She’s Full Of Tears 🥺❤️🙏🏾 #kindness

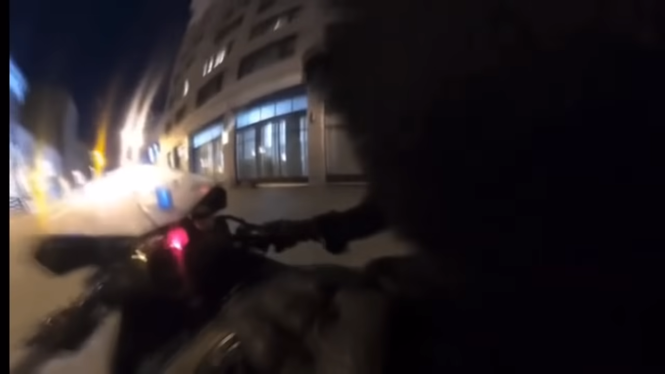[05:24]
this biker right here found the phone and decided to go above and beyond to return it to its owner.